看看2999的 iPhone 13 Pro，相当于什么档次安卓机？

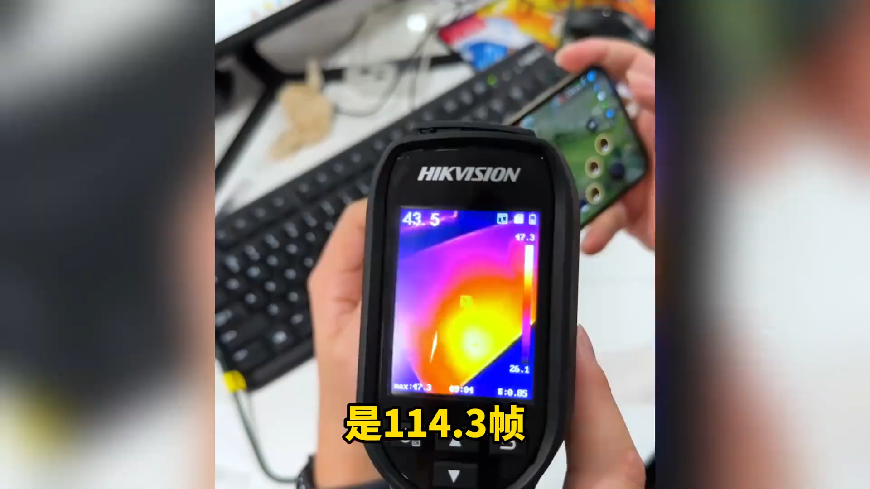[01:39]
3帧温度的话达到40到42.
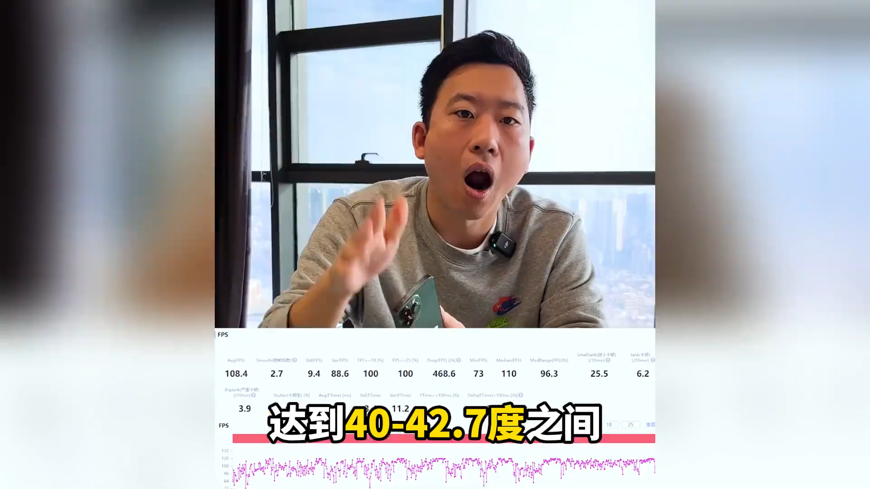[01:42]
7度之间而14 Pro则为108.
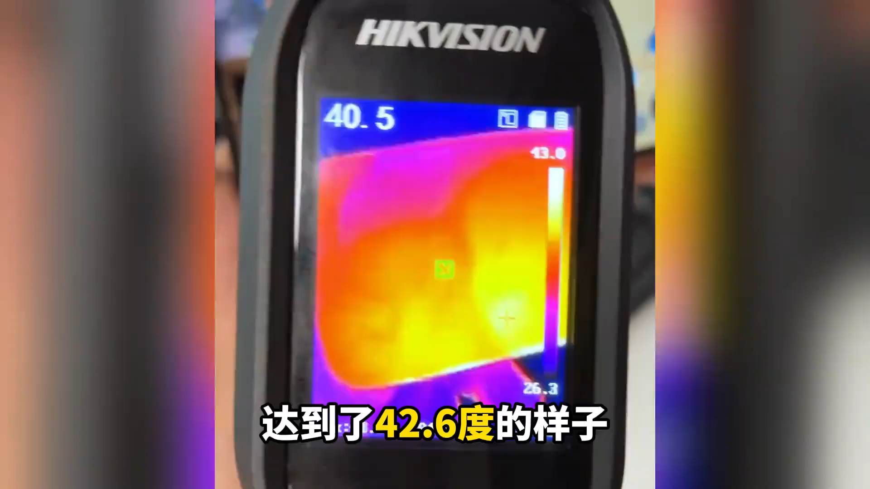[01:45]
4度温度的话达到了42.